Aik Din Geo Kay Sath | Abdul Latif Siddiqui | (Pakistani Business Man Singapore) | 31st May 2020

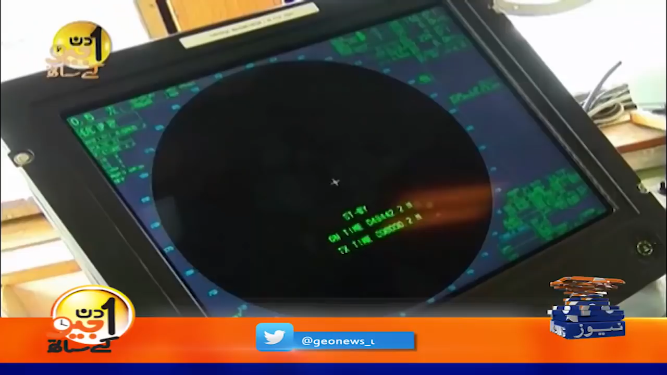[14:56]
फिर इससे उसकी डायरेक्शन स्पीड और देखते हैं कि दूसरे जहाज़ कितने करीब हैं, ये सब इस पर रडार्स पे सब आते हैं।